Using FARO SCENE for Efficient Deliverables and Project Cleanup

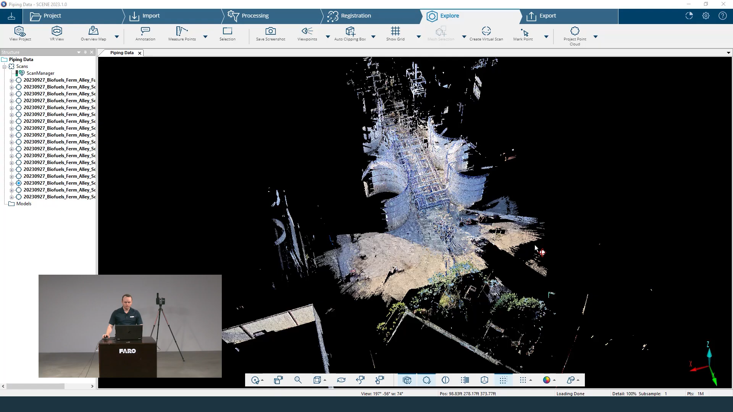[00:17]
So today's all about deliverables so let's just jump into the explore page and start with cleaning up our project.
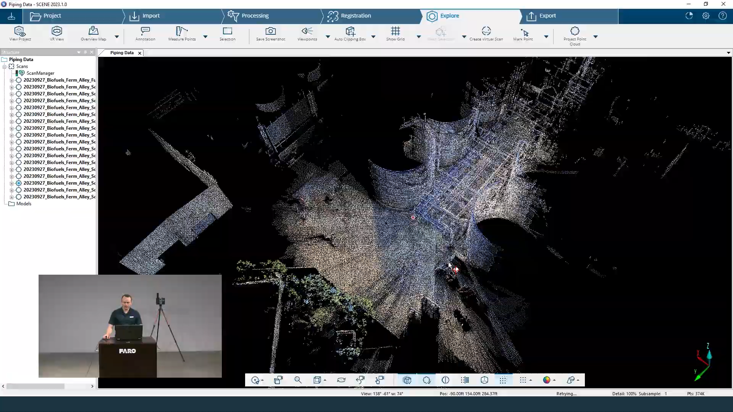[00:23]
Here we can see we've got a lot of people in this area and we just have a
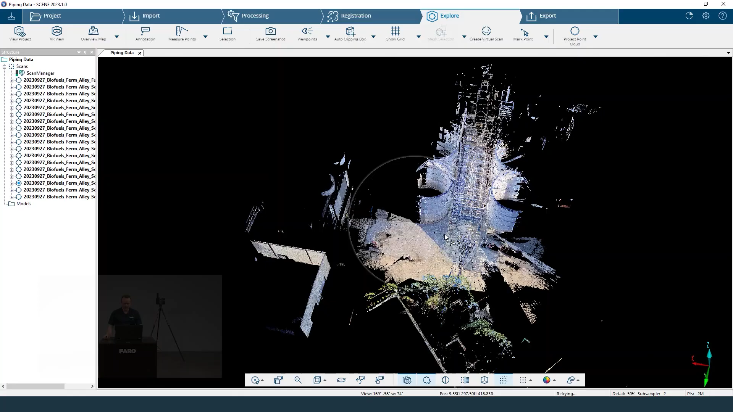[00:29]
lot of excess information if we just want to focus on this plant right here. So what I like to use is the selection tool. First I like to go into a orthographic
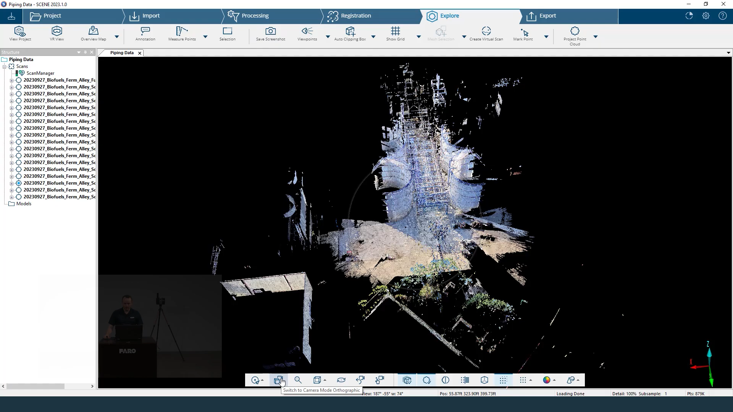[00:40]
view and then jump into a top view immediately. This is going to allow us to look at our area a little bit easier with the lines being able to be seen very easily so I don't delete anything I don't want to.
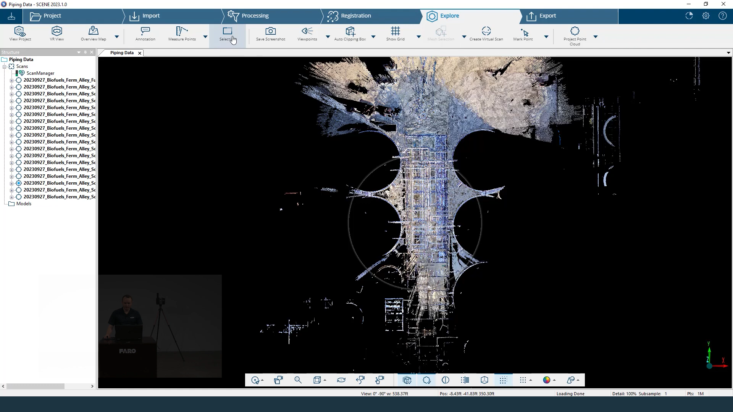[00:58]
Right here I'm just going to click on the selection tool and you may have it looking like this just hit this little expand button and you'll be able to see all these tools. Now your new selection up here is going to
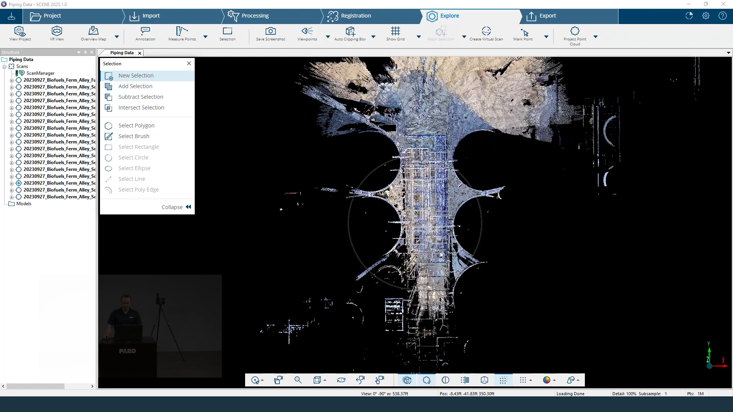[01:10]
allow you to create a new selection and we're going to use the polygon tool for this. This is going to allow us to click once and click again and again and again creating these crazy shapes that if you have an intricate data set you can really get crazy with cleaning up your points to the best of your abilities. Now while I am in this tool if I want to go around I need to hold the control key and look around then
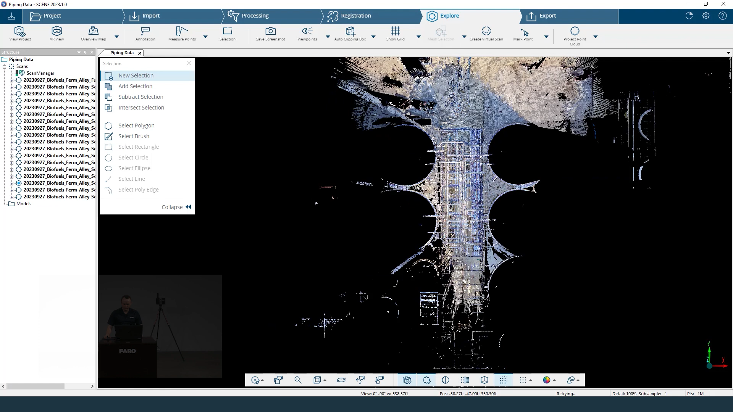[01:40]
I can move my area and you can see that gets rid of your selection so you want to just get into your position the first time before doing that. Also if I zoom in or zoom out it's going to be inverted and it's going to not scale to that situation that you're in. So be careful get into where you want to see the entire thing whether you want to delete or keep and then once you make your selection you're going to double click to end it.
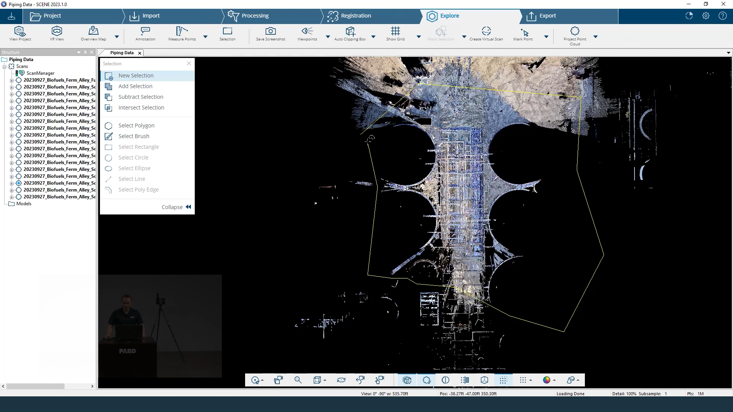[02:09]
You don't want to cross the path here just end right here and that's going to select the area. Now if I may have not gotten everything that I wanted I can click the add selection tool. Once again selecting the polygon I can select an area that maybe I wanted to get as well here.
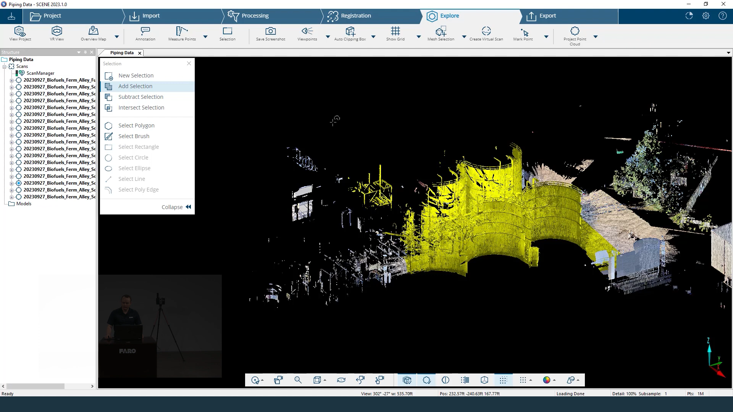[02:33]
You can see there it makes that selection. Well now that I've thought about it I don't want it so I switch to the subtract tool and I just delete that selection.
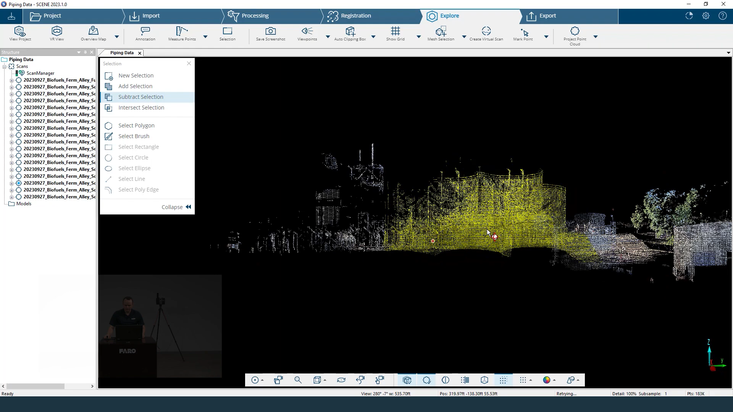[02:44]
The intersect selection tool is a tool that if I wanted to just focus on just one part and delete one part of it I can choose that and once again just go around and maybe choose the top half so that I'm not selecting that area.
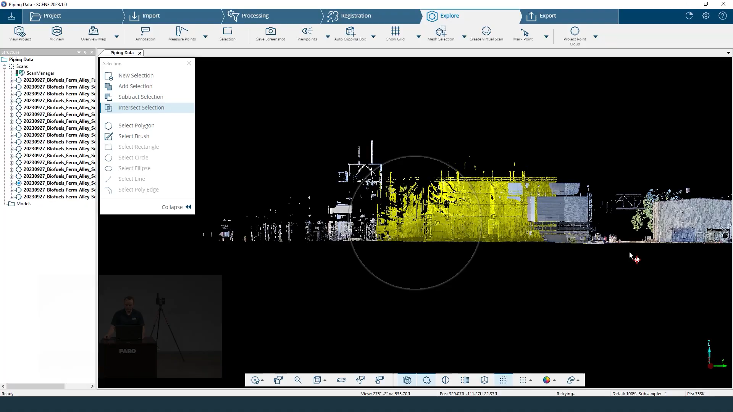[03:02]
But in this sense I want to keep everything here so I'm not going to use that tool.
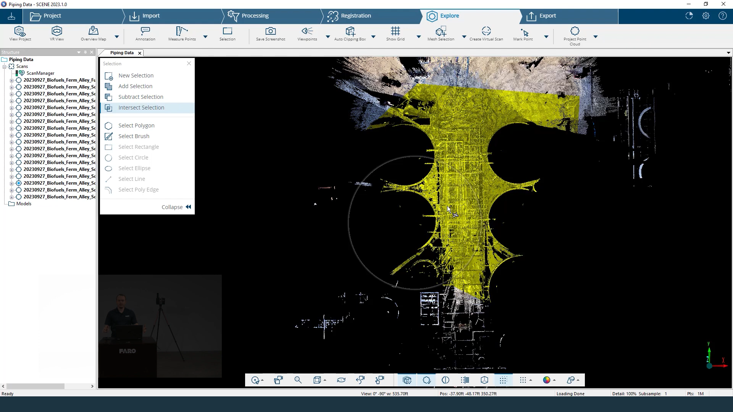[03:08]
Now that I have my selection I have two options or a few options that I can do. When I right click I can export this selection if I wanted to and this will just be as the points. I'm not going to have any of the I'm not going to have any of the bubble views or the quick views that you're you may be used to for viewing of pictures. So this will just be the points. If I go to my current selection once again export points right here it's also there.
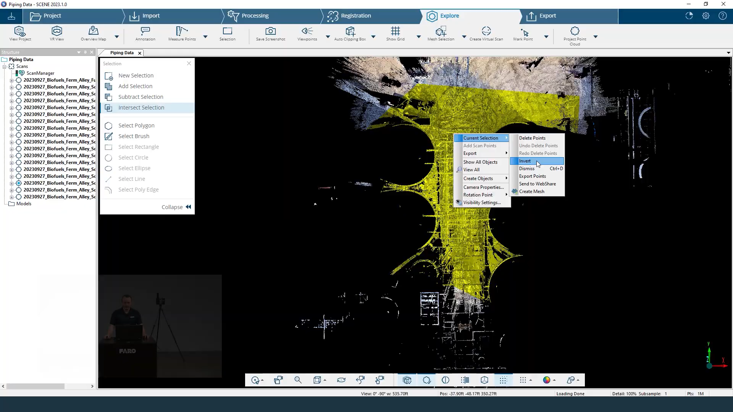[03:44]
Now what I don't want to do is I don't want to delete this area because this is what I actually want to keep. So I'm going to go down to invert. This invert will select all the points outside of that current selection
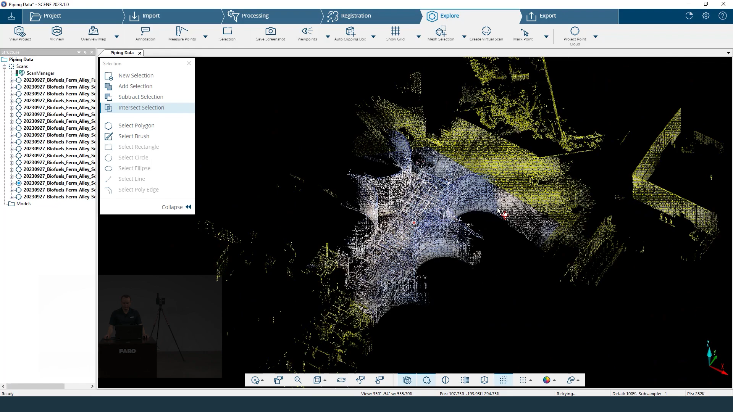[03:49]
and then with that I can right click go back into current selection and delete these points.
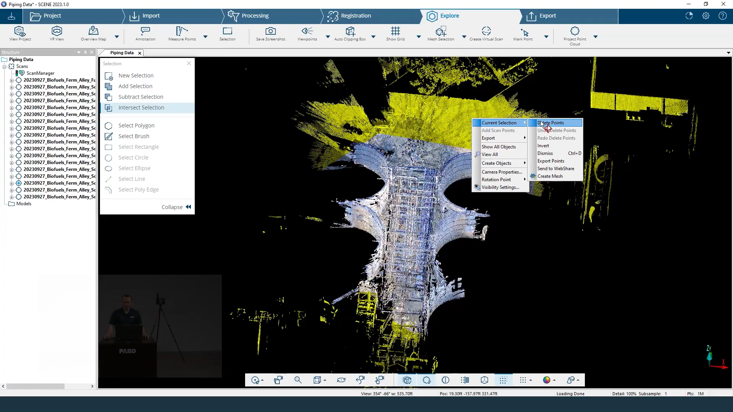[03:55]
There we go look at that now that those are deleted I have a more focused view on what I want to look at.
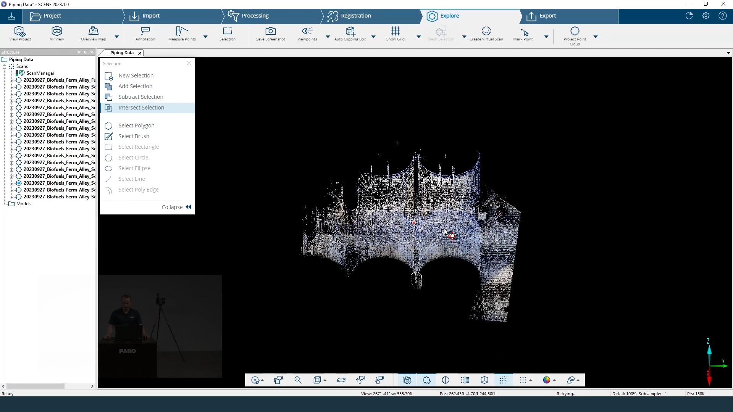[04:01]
But I'm not done yet because when you delete points it only really knows that you've deleted them once you save and saving a deletion on larger projects can take a long time. So you want to take out as many points as you can in one fell swoop.
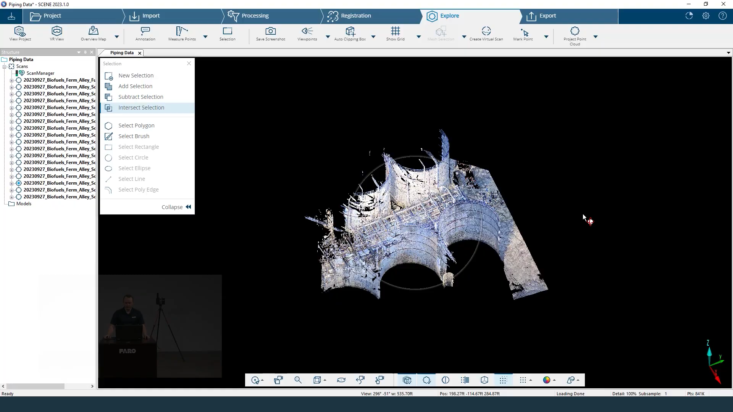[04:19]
So before I save I am going to take out some people here
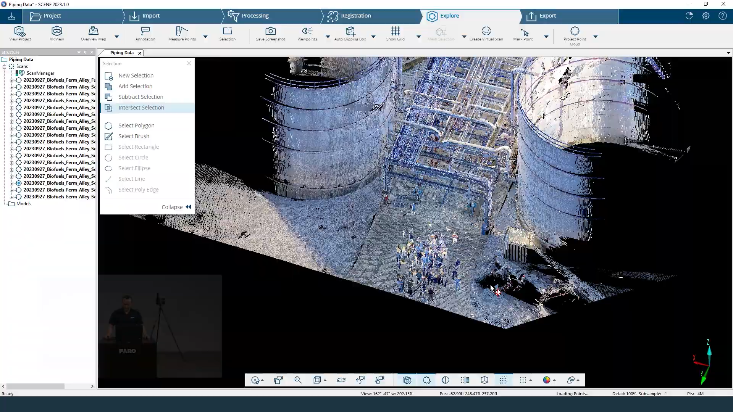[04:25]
because I want to make sure that they're not in the way I want to keep my entryway where it is.
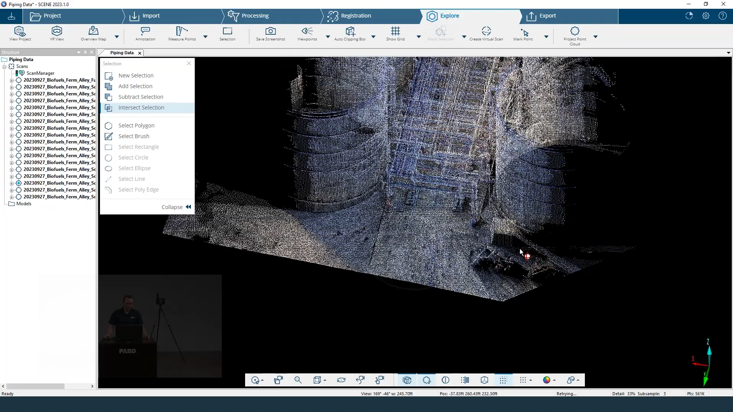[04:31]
So I can go back into perspective view just for better navigation and use this clipping box right here.
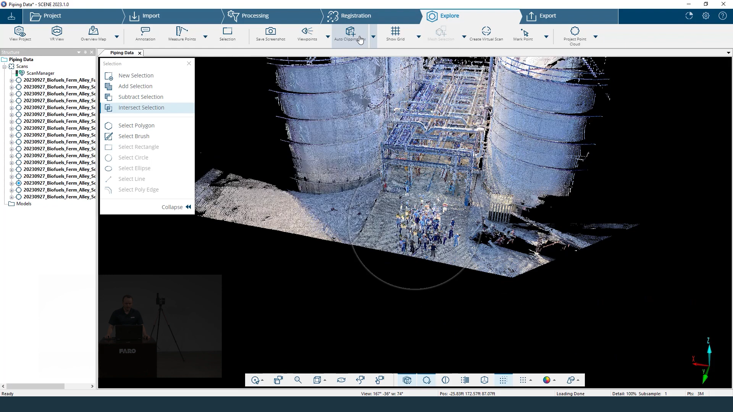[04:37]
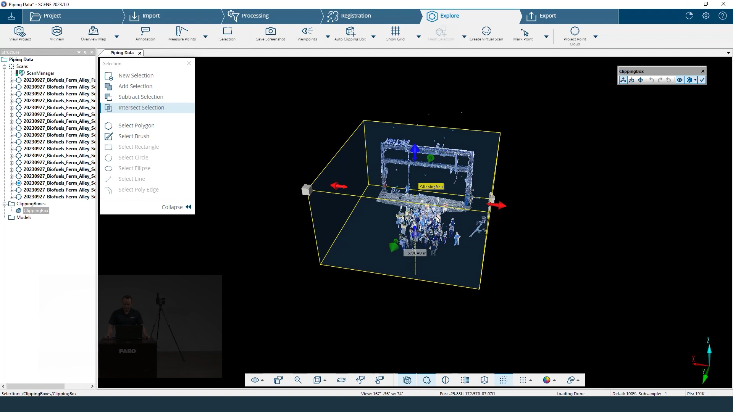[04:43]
Now with this clipping box I could if I wanted to just get with this area but you can see there's some people maybe underneath some areas.
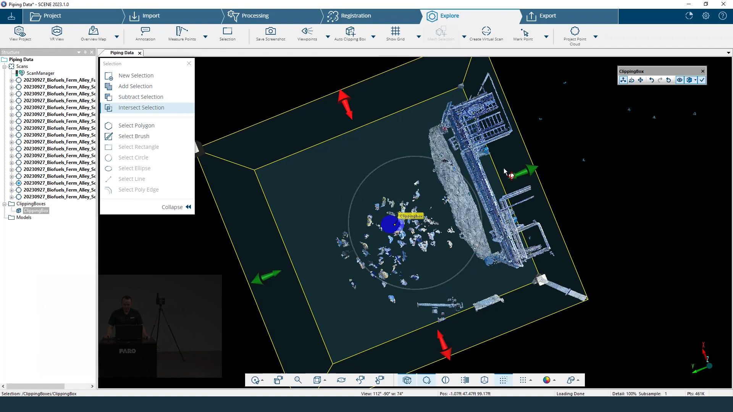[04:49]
So if you're in a building what I personally like to do is I like to
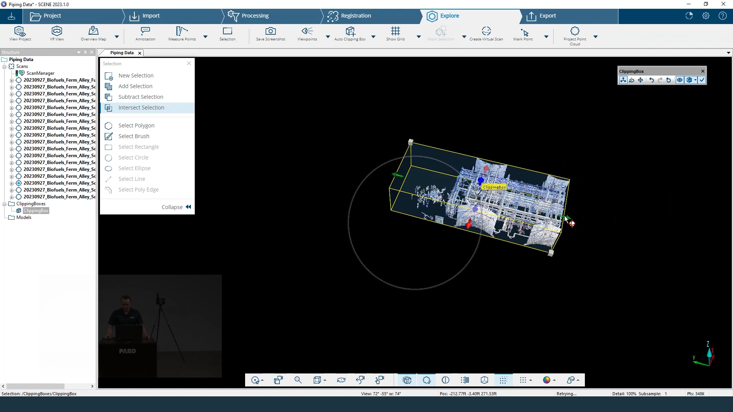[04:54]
make my entire thing piping selected.
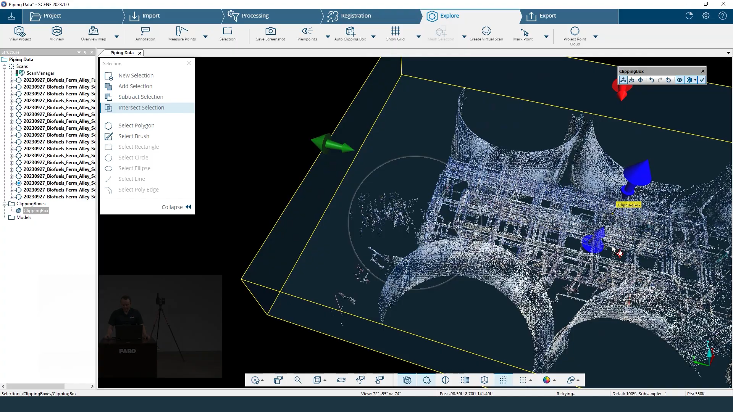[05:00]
And then I like to bring this down until that piping is gone.
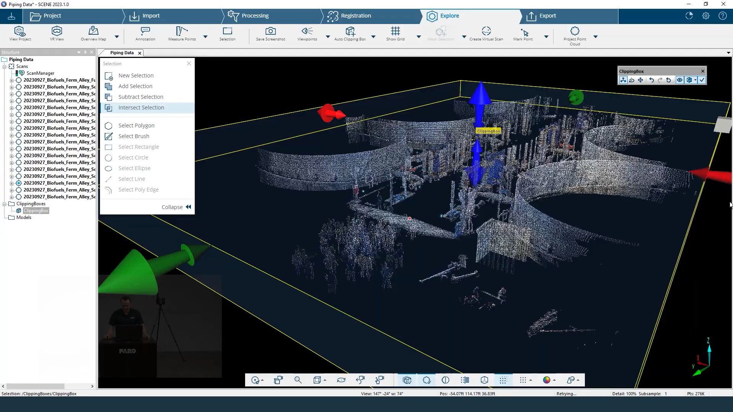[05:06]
So you can see there's nothing from the overhead that I'm seeing here.
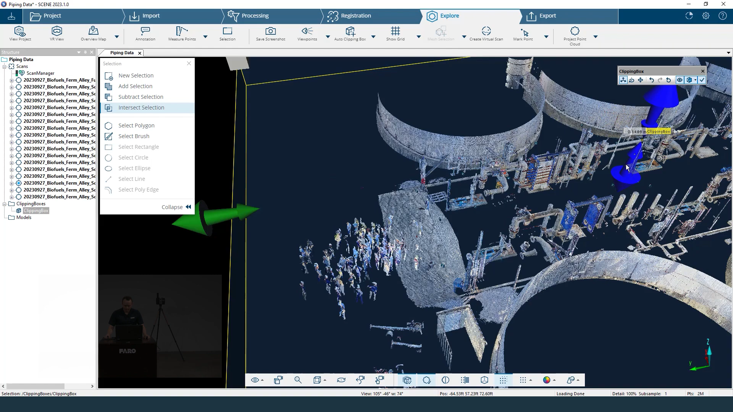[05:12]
Then I like to bring this part down or up until that flooring selection is gone. So depending on if you have variable increments of height you may need to do this in multiple ways.
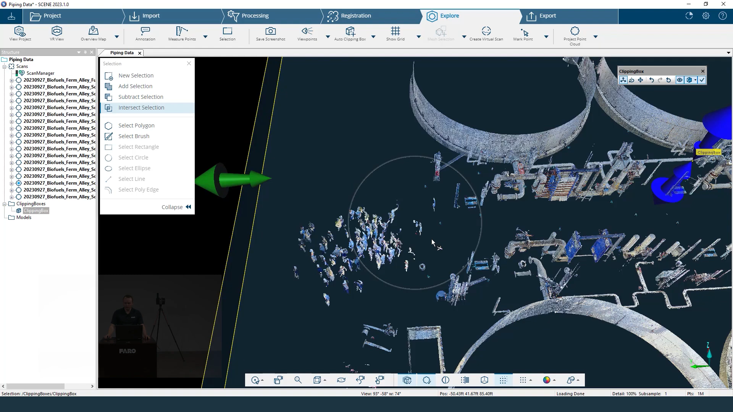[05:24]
But I've gotten my clipping box right where I want it.
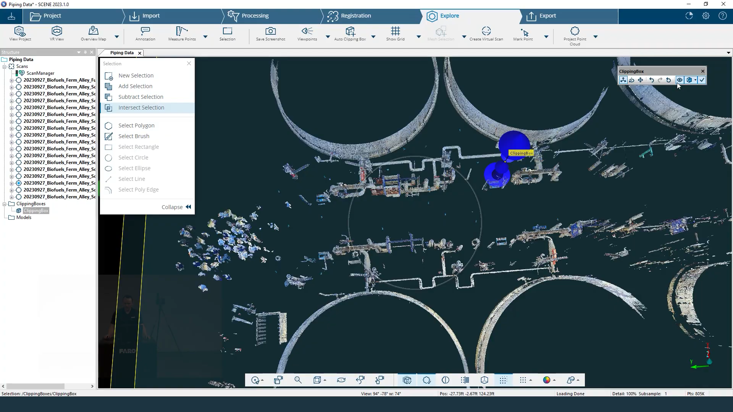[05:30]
Now I'm going to just hit this eye right here to get rid of my clipping box box.
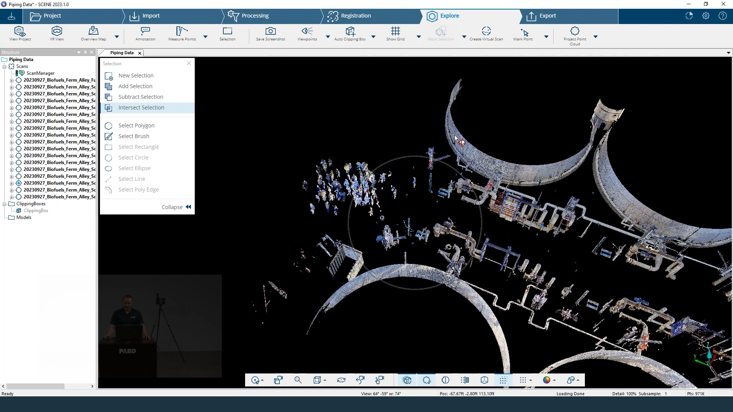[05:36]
And now I can use a combination of my clipping box tool and my selection tool.